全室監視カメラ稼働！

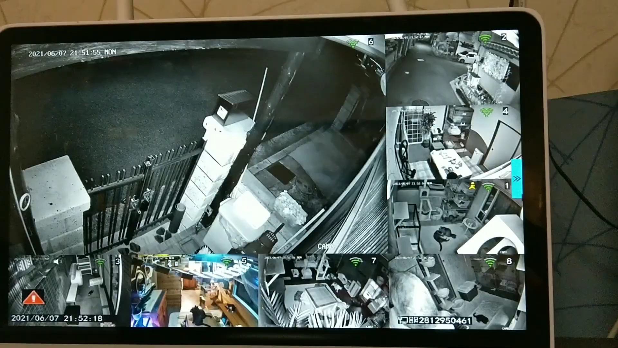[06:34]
はい、次は家の、家のね、このこっちの監視カメラ。すべて、あのー、こっちは8個。
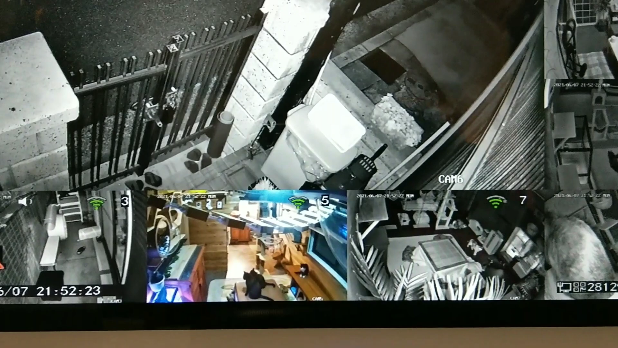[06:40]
けい、あっちも18個やから、けいここだけで16個かな。それに2つ、ベランダの上に入れて18個です。こんな風にね、あのー、全部。1ヶ月間、これ、録画されてるからね。誰、不審してきたかって、一発でね、分かるんですよ。アップ、拡大見てしてね。だからこれ、今まで来た人、全部、あのー、不審な人も写って、写真撮影してるからね。録画してるから、保存で。
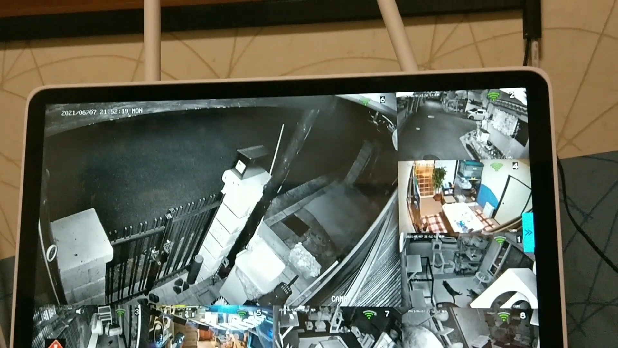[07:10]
ね、まあなんかあったときはね、こういう、録画で昨日ずっとついてるから。うん。それでこれね、昨日言ってたこれ、ライブ、ね。あのー、どうやったかな。